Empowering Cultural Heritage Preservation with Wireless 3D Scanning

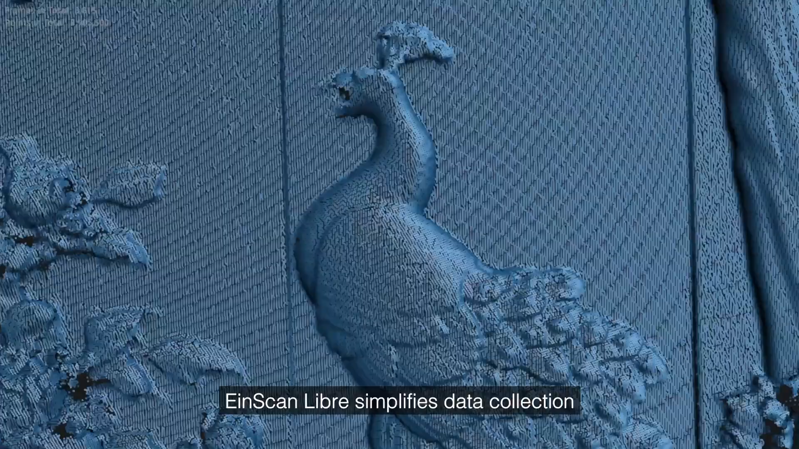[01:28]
As an all-in-one 3D solution, EinScanLibre simplifies data collection and adapts flexibly to different scenarios.